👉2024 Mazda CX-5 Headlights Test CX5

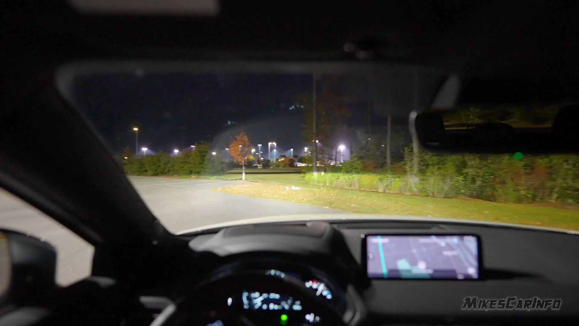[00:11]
also same thing with the cornering light it's not like you can just sit still and move the headlights and every and get the cornering light to turn on so I have to kind of drive forward and to show you what what it looks like here from my perspective so when I turn right that cornering light turns on when I turn left
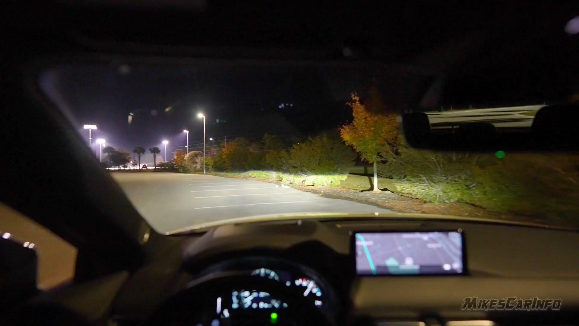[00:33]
the left one turns on and then the lights actually are moving back and forth now the the movement of the headlights with the steering wheel to me it doesn't add much maybe to some people
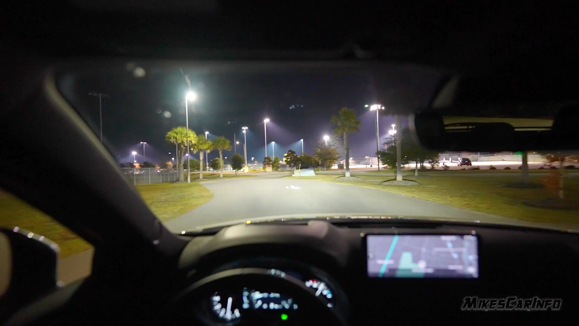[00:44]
it might help but to me it's not really doesn't really make a difference to cornering light it makes the biggest difference to me so
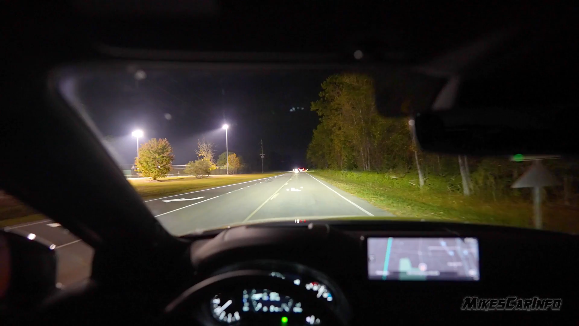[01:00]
as we drive that cutoff that we saw before the one that shines on the camera that was shining on my camera was about two and a half feet off the ground well on the oncoming lane it's a little bit lower both of those projectors the way they they're aligned it kind of cast a little bit of a shadow on the oncoming lane to help try to help avoid oncoming traffic but
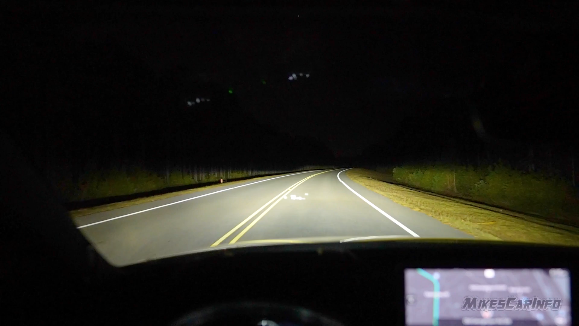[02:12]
all right so there's the high beams i just have to manually do it because they take forever um so yeah there's the low beams there's the high beams and we're not it's not like we're adding additional light well we are getting additional distance there so you can see that light there on the trees um it just kind of adds that additional light there at that higher position but it's not like a spectacular improvement yeah i mean it's actually pretty